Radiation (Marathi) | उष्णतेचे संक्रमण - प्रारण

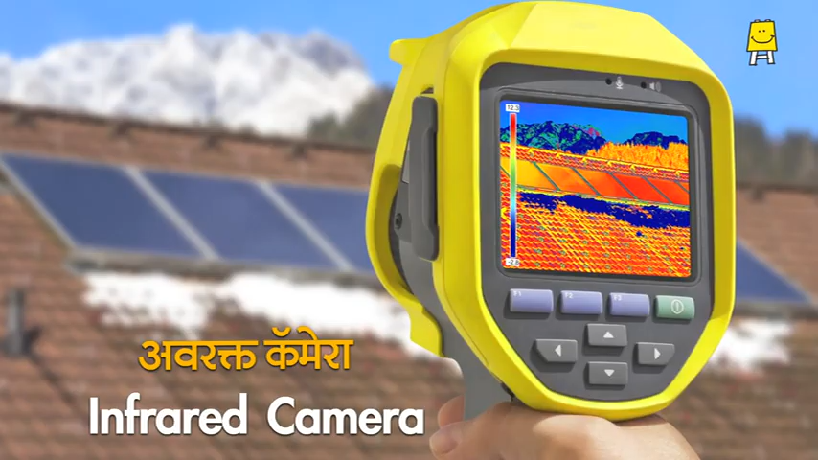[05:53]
આતાતર અસે કેમેરે બણલે આહેત જે અવરક્ત
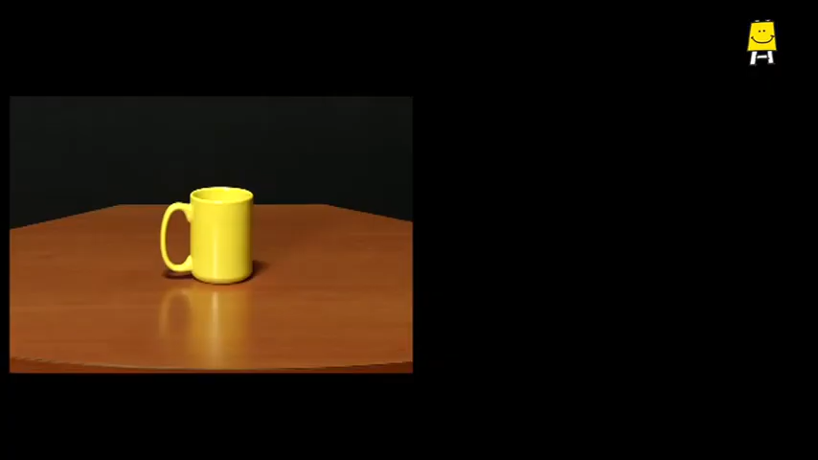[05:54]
પ્રકાશાત ફોટો કાળુ શકતાત ખરતર પ્રતેક
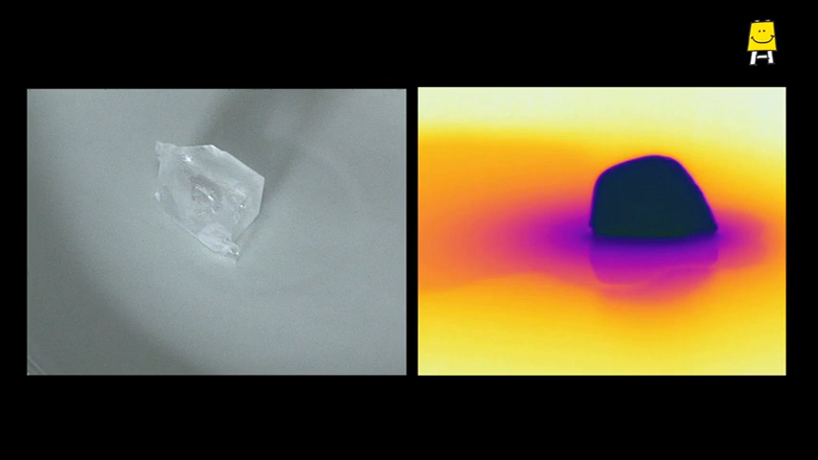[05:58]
વસ્તુ સ્વતાહાચા તાપમાના નુસાર અવરક્ત પ્રકાશ સોડતે
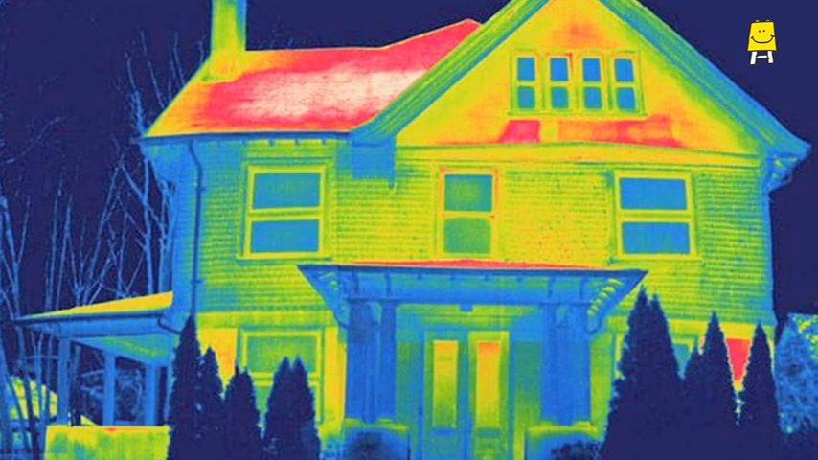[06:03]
અવરક્ત પ્રકાશા મધલે રંગ ત્યા ભાગાચા
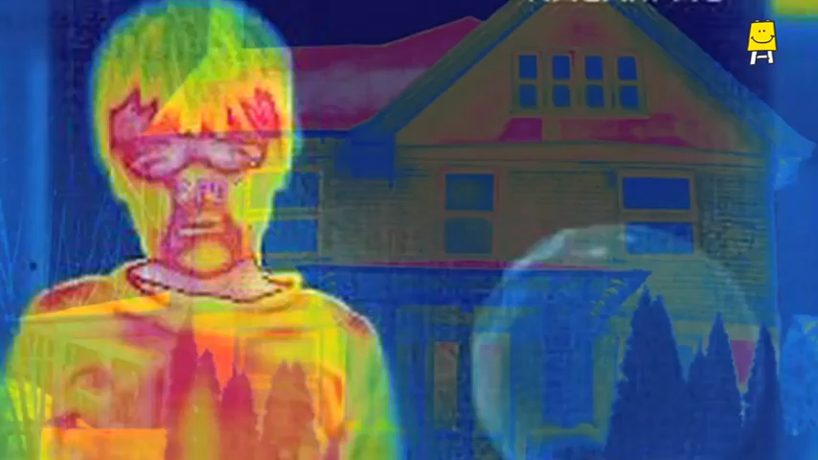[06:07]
તાપમાન દાખવતાત લાલ રંગાચા ભાગ જાસ્ત ગરમ આણી નેલા રંગાચા ભાગ તુલા નેને કમી ગરમ